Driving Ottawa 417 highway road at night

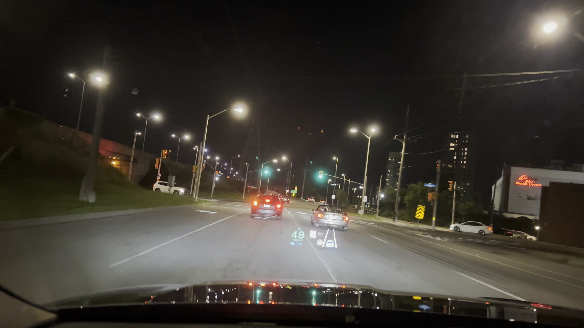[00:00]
The car is retarded. Oh. I mean, highway 417.
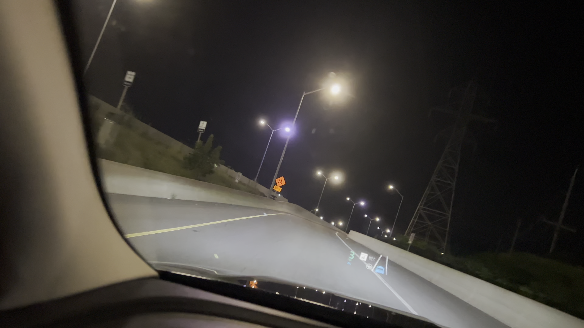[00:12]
417 highway. Close the window. Okay, this is highway. Whoa.
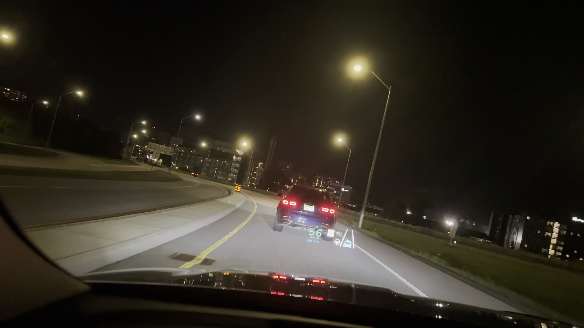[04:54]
Car just so slow. dude, you take the right lane. I mean, this guy behind me, yeah, he thinks we're too slow. He's gonna take the right lane. I make sure I'm the scene.